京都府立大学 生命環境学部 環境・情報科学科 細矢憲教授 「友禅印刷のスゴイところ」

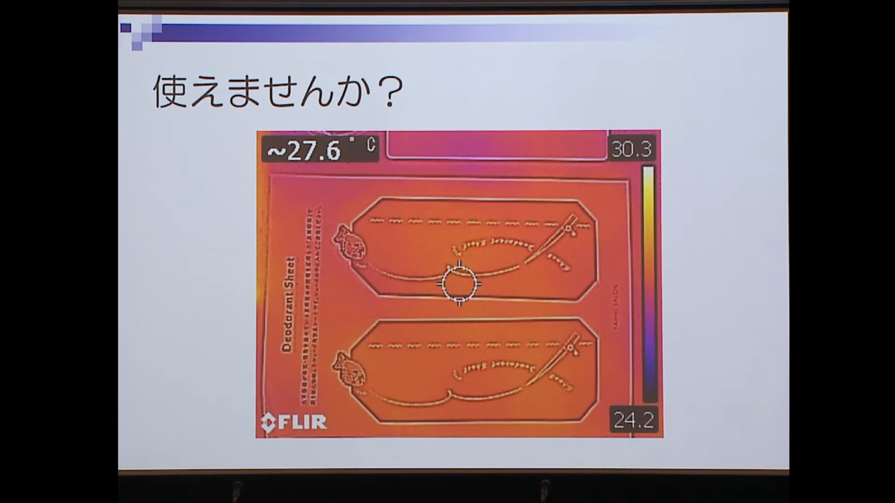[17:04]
On screen: spot 27.6°C
私のデスクの上にあるLEDのライトを当てておくそうするとここだけ熱を持ちますここ手で持ってますので要はここのところに蓄熱当然ですけど蓄熱が起こるというようなことですから罪としてやはり蓄熱の機能も持っているというようなことがここでも分かるなんかこういうふうな印刷と蓄
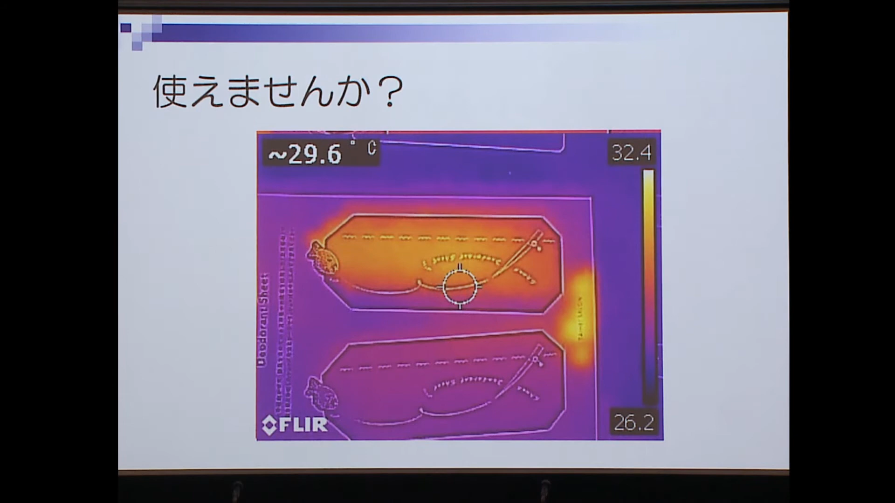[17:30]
On screen: spot 29.6°C
熱ですねそういうようなものも使えないかなというふうに思っています